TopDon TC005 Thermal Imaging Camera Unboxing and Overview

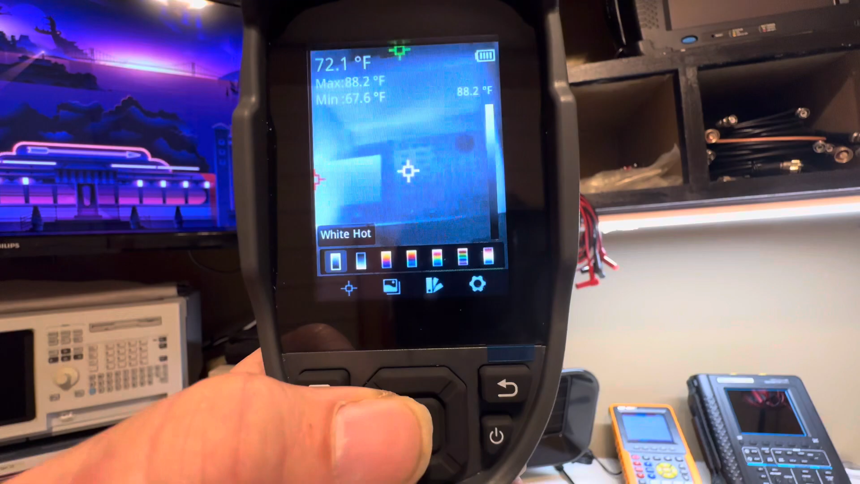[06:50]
On screen: spot 72.1°F, max 88.2°F, min 67.6°F, scale top 88.2°F
iron but we'll go back to Ryan and there you go and
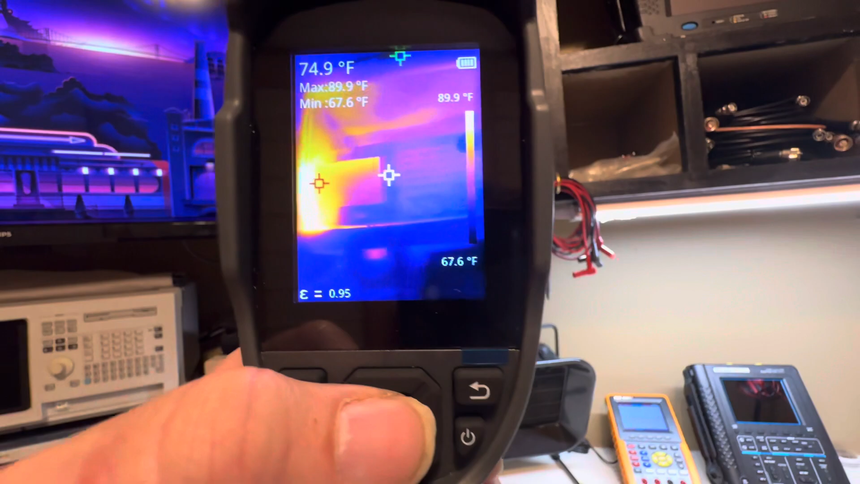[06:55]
On screen: spot 74.9°F, max 89.9°F, min 67.6°F, scale top 89.9°F, scale bottom 67.6°F
this is gonna be a very useful tool I do recommend any technician
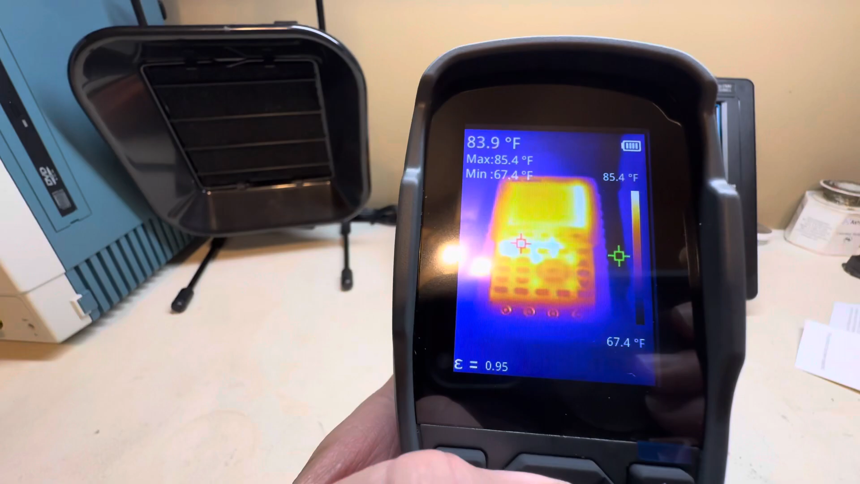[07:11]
On screen: spot 83.9°F, max 85.4°F, min 67.4°F, scale top 85.4°F, scale bottom 67.4°F
the visible camera of course you get the model without the camera and get them a little bit cheaper and they're even coming down more in price because I'm starting to see different now other models and stuff like that and
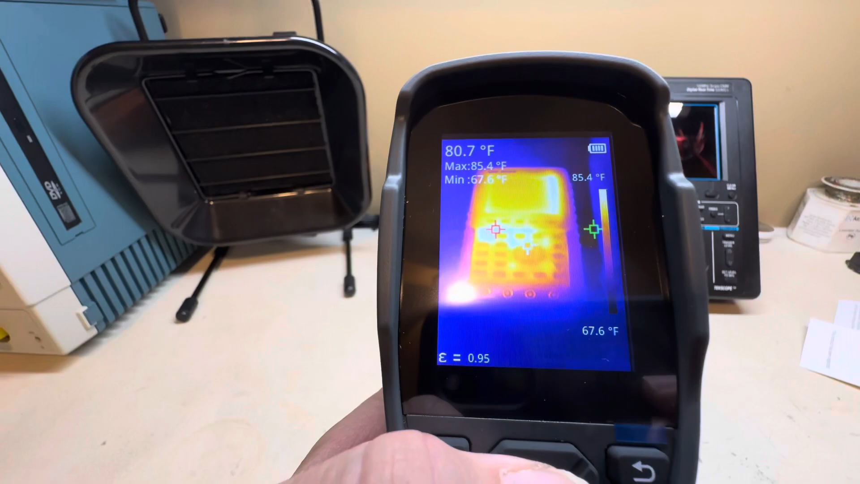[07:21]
On screen: spot 80.7°F, max 85.4°F, min 67.6°F, scale top 85.4°F, scale bottom 67.6°F
these are actually really good these are doing their true resolution as they claim it's not no scam or fake so it's actually doing it through rating and stuff like that and it's
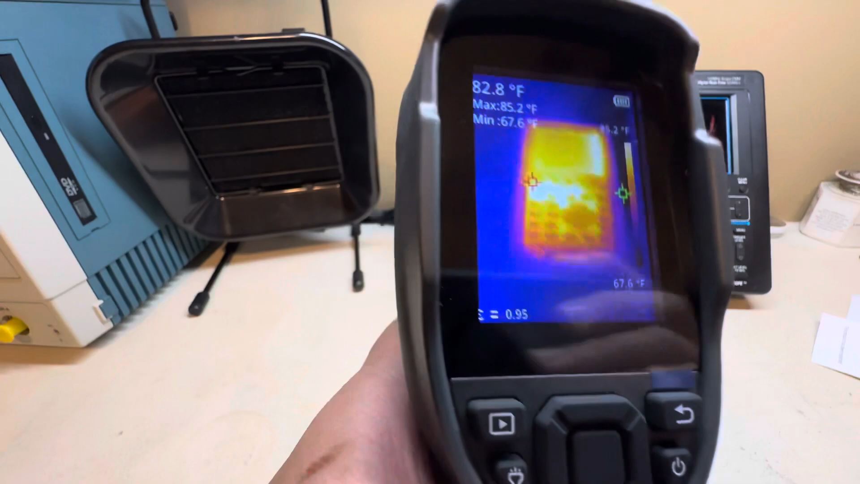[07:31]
On screen: spot 82.8°F, max 85.2°F, min 67.6°F, scale top 85.2°F, scale bottom 67.6°F
built pretty well too it's nice and heavy it feels good in the hand and of course you got the trigger where you can take pictures and snapshots and stuff like that but most people are probably gonna be watching this video are gonna be into electronics and they're gonna be using it probably to narrow down shorted components on boards and so forth so
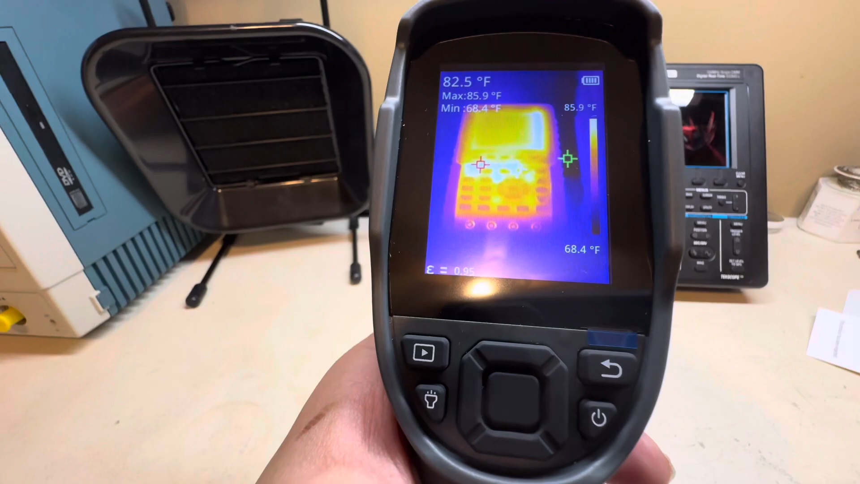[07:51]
On screen: spot 82.5°F, max 85.9°F, min 68.4°F, scale top 85.9°F, scale bottom 68.4°F
very good useful tool to have on your workbench so this concludes the video of the top down TC005 so
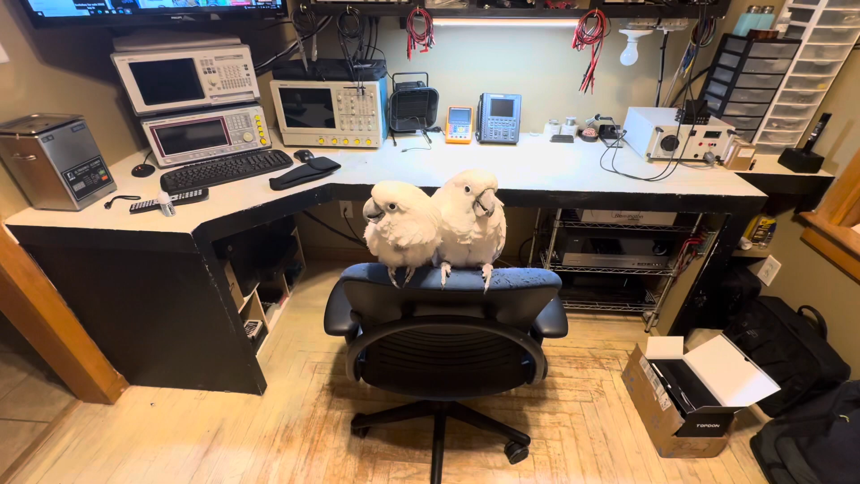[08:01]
here's gonna be our two test subjects I figure let's go ahead and see how well it does with a
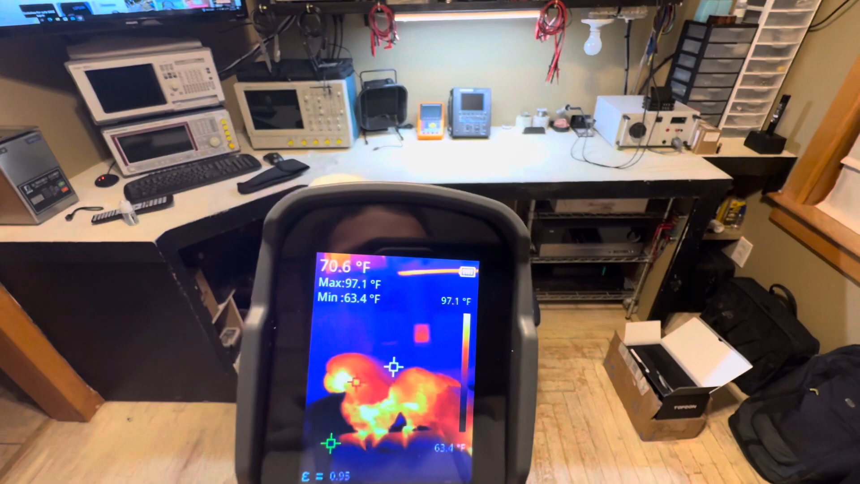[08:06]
On screen: spot 70.6°F, max 97.1°F, min 63.4°F, scale top 97.1°F, scale bottom 63.4°F
bird oh baby bird bird and
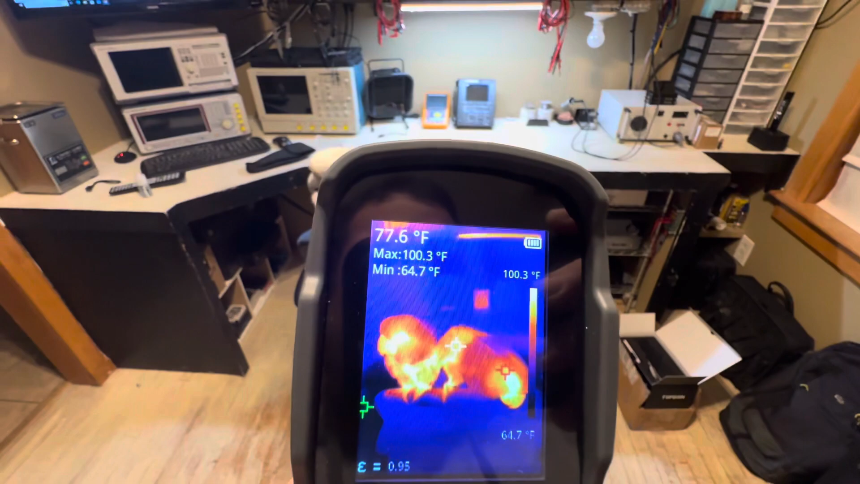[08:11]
On screen: spot 77.6°F, max 100.3°F, min 64.7°F, scale top 100.3°F, scale bottom 64.7°F
yeah it picks up pretty good detail I'm actually quite surprised
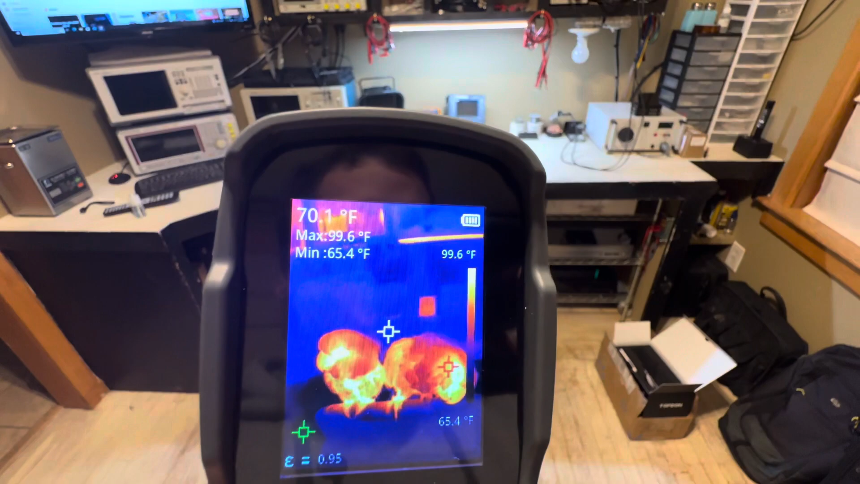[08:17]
On screen: spot 70.1°F, max 99.6°F, min 65.4°F, scale top 99.6°F, scale bottom 65.4°F
they're probably like wondering what you're doing just looking right at me yeah you can see it picks up their eyes everything
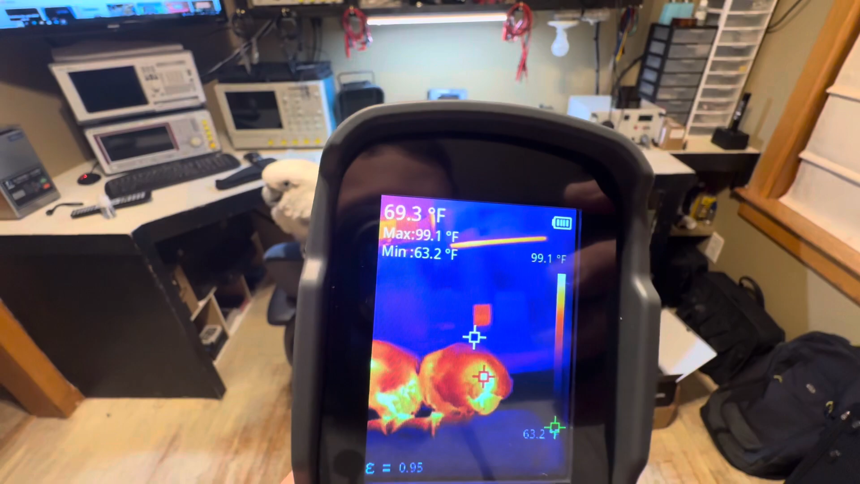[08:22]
On screen: spot 69.3°F, max 99.1°F, min 63.2°F, scale top 99.1°F
oh pretty cool actually
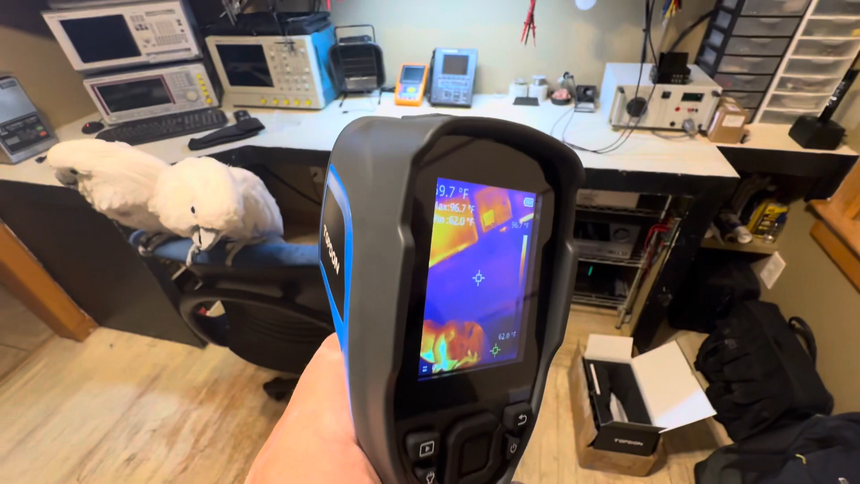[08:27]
On screen: min 62.0°F
how's this look on there feathers and stuff
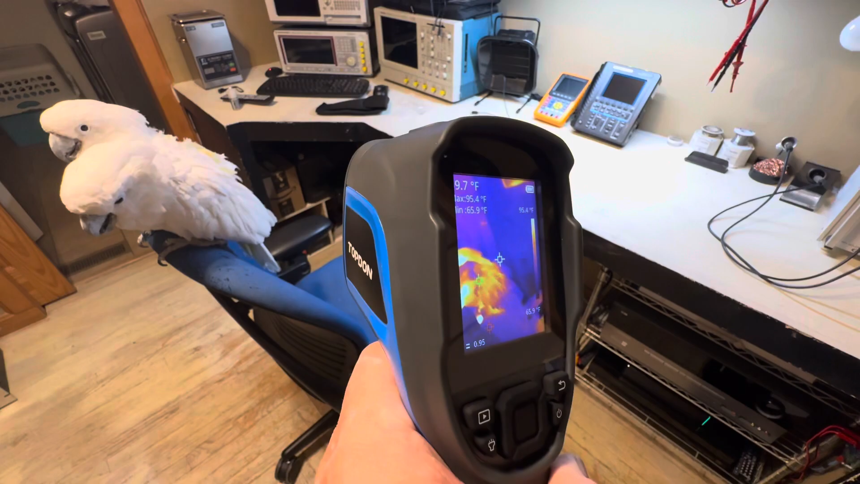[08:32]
yeah you can pick up the heat the outline and everything does exactly what a dermal camera should be
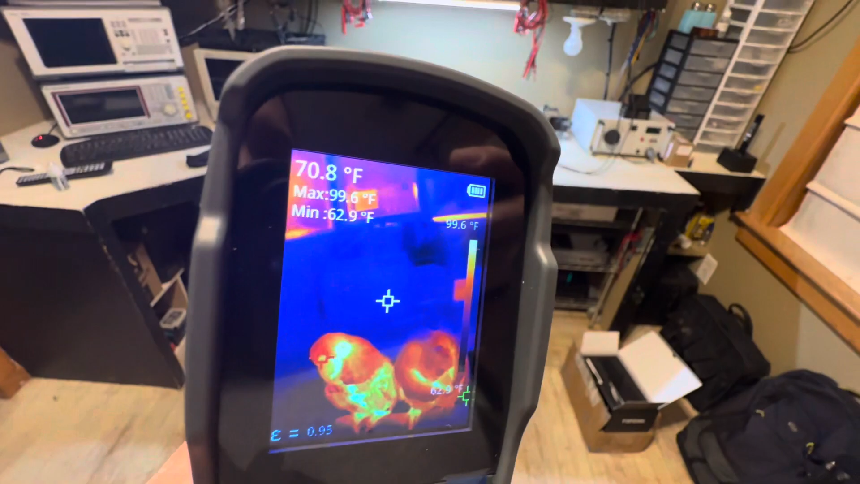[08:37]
On screen: spot 70.8°F, max 99.6°F, min 62.9°F, scale top 99.6°F
it's actually much much better than that 80 by 80
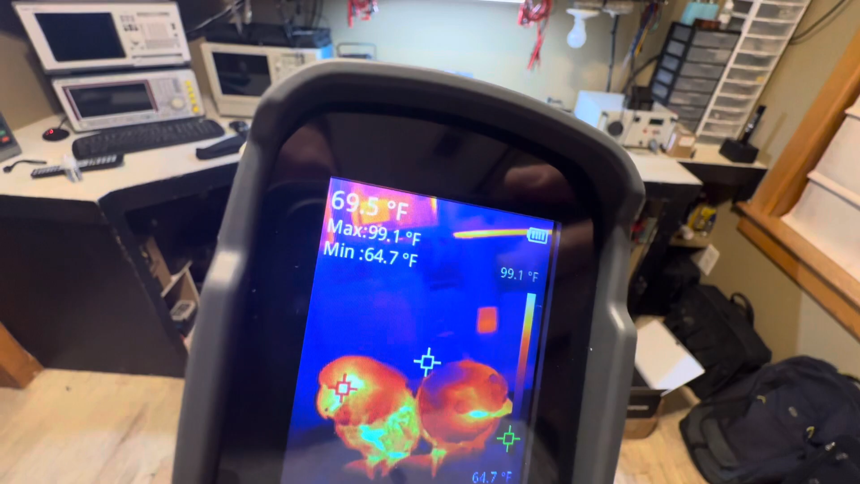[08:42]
On screen: spot 69.5°F, max 99.1°F, min 64.7°F, scale top 99.1°F
because 80 by 80 you couldn't see this much detail it would look like a blob pretty much
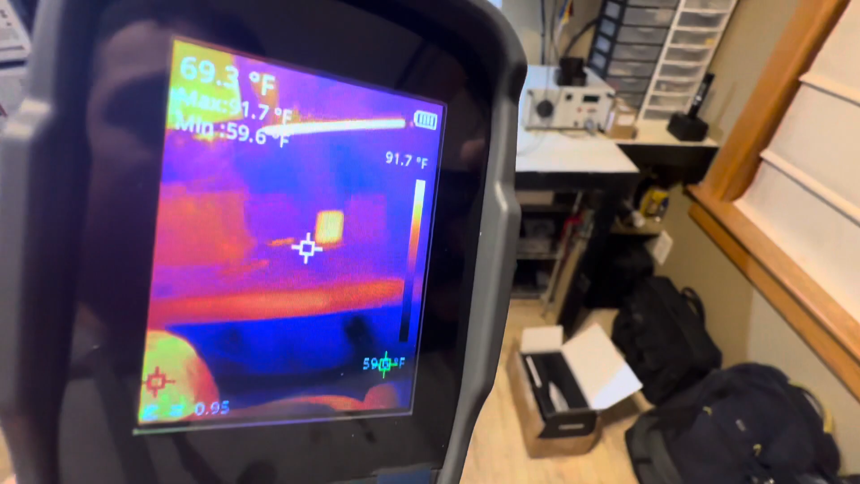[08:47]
On screen: spot 69.3°F, max 91.7°F, scale top 91.7°F
right baby bird now let's do one thing we have to do
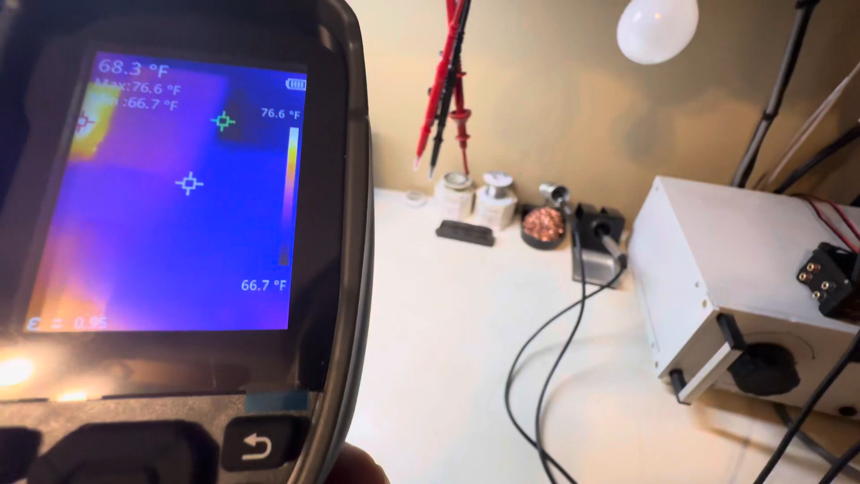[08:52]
On screen: spot 68.3°F, max 76.6°F, min 66.7°F, scale top 76.6°F, scale bottom 66.7°F
which is the okay I'm gonna go ahead and put my hand right there right now you can see nothing's been on
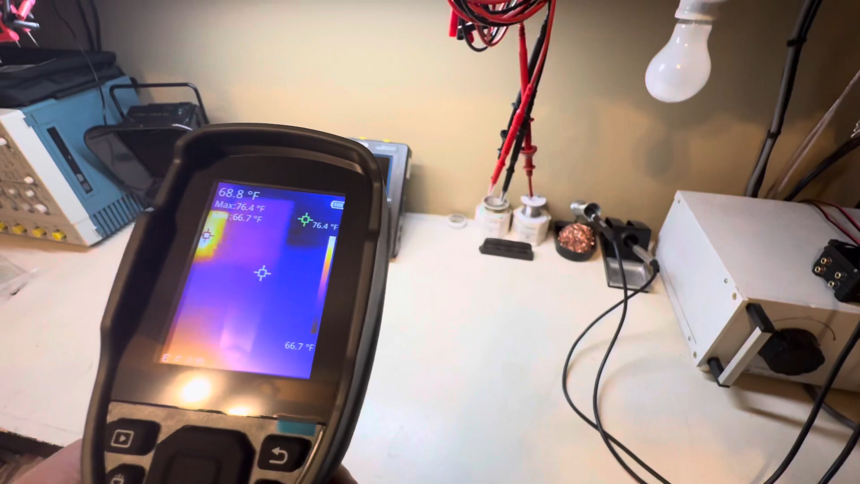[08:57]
On screen: spot 68.8°F, max 76.4°F
this table so I'm gonna put my hand there and see if we can see the handprint we have to do this I'm gonna put the camera down real quick